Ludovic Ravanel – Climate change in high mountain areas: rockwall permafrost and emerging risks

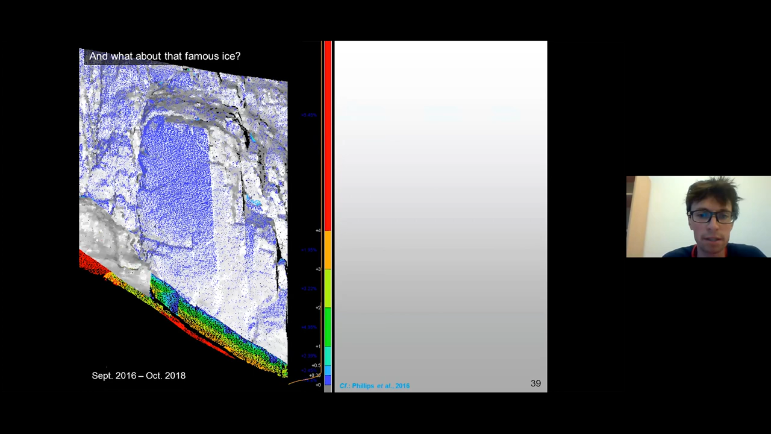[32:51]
can be seen as tilting the pillar actually collapsed a little later revealing ice uh into the the scare this ice has been sampled and dated using a particular particulate organic carbon uh method the difficulty is to extract the the carbon present in a very small quantities
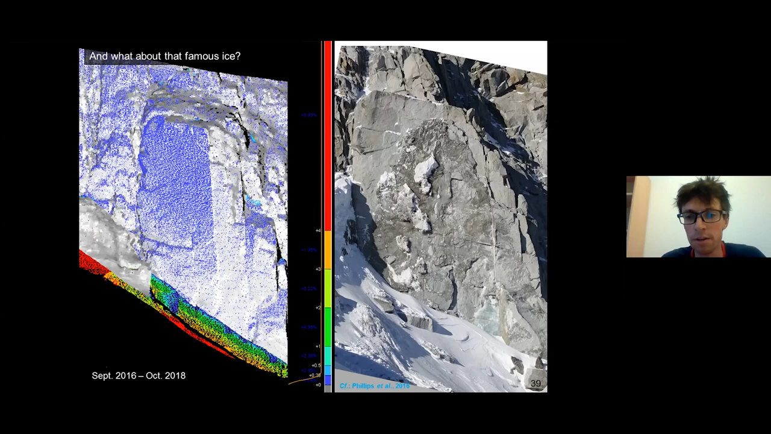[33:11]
uh but the method is uh quite robust this is a the first picture i